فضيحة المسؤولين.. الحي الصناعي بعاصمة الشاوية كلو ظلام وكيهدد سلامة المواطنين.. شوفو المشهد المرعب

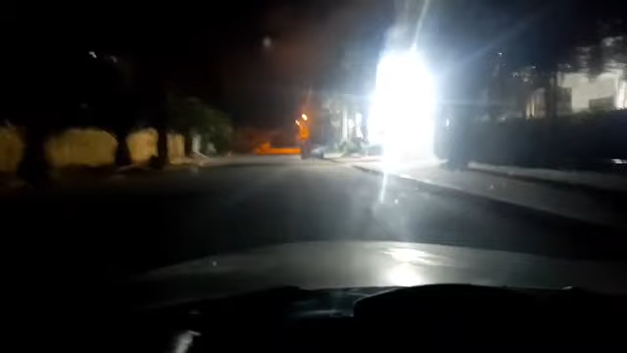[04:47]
غير جوج المصابيح اللي قدام شي شركه، ولكن الباقي يعني ما كاينش.